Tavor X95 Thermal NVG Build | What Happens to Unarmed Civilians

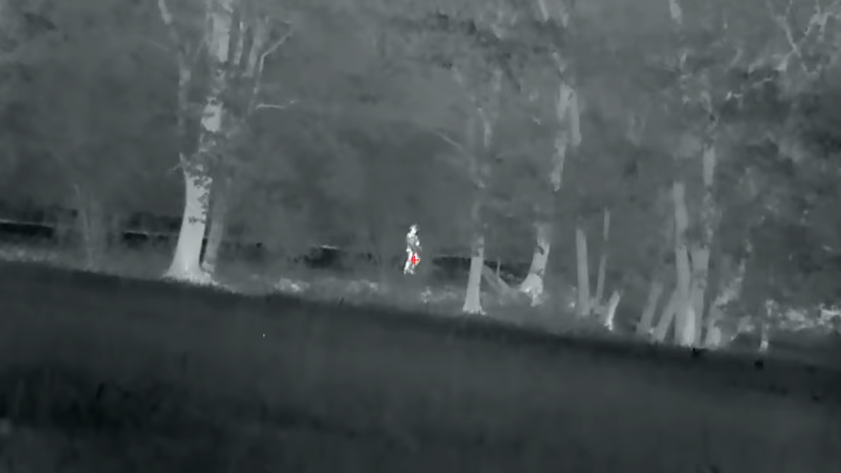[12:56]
So we've been experimenting with this a lot.
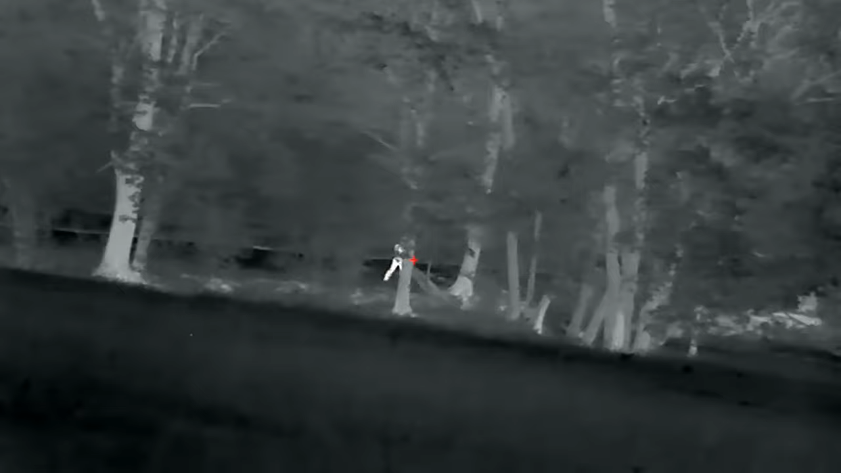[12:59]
We want to put a thermal unit on it just to see what kind of capability we have out here in you know
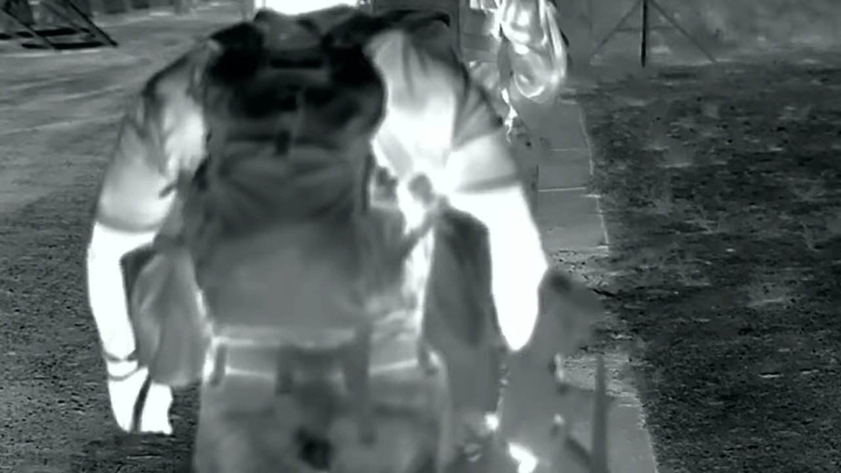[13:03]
the middle of Tennessee and